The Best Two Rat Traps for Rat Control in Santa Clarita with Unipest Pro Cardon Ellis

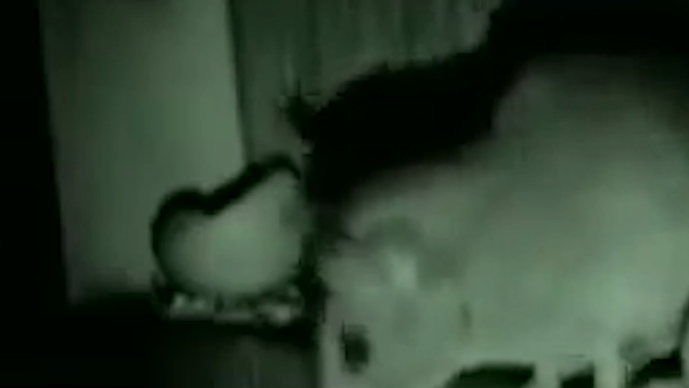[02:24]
the roof rats were feasting upon extra dog food that was behind one of the cabinets that the landlord didn't know was there. Now let's start with the snap traps.